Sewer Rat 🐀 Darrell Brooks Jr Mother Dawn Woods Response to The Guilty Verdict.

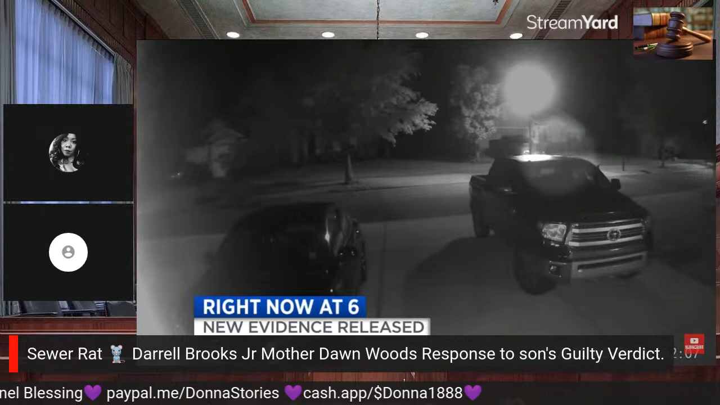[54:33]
It shows what investigators say is her accused killer, Aiden Fucci, running in the middle of the night. The surveillance video was recorded the night sheriff's deputies say Fucci stabbed Bailey to death.